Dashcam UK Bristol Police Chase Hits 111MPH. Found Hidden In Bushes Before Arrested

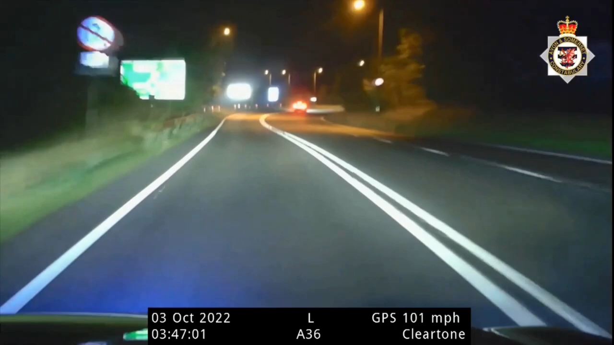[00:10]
vehicle takes the first, takes the first, we are on 36, so I'm posted towards Bristol, accelerating up to 9-0 and increasing, speed now 1.10 in the National.